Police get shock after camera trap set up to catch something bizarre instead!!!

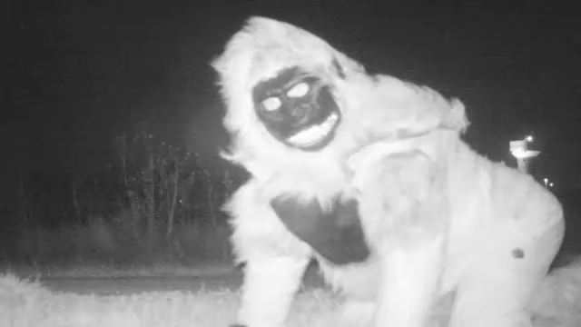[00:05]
Police get shocked after camera traps set up to catch mountain lion films something totally bizarre instead, police officers who set up a hidden trail camera following reports of a mountain lion in the area were shocked when they captured something altogether different.
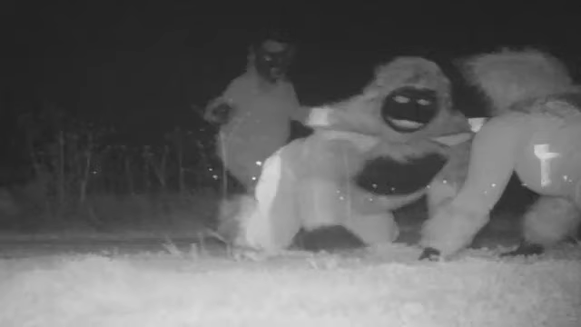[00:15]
Instead of showing lions, or even coyotes or raccoons, the officers checked the images to discover people dressed up in a variety of guises, including gorilla suits, posing for the camera.
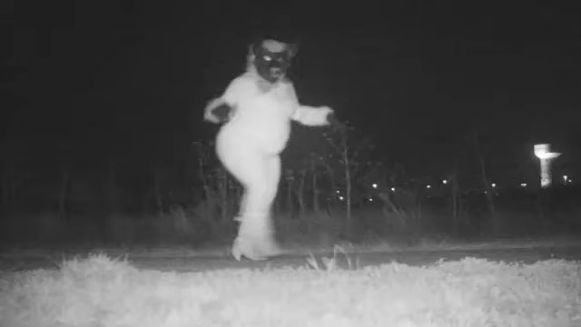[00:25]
The officers, of Gardner Police Department in Gardner, Kansas City, USA,